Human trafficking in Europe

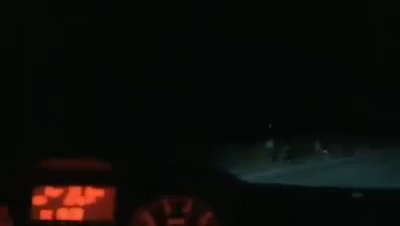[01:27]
Really, really cold, but still, every few meters or so, we are seeing women standing out here and waiting.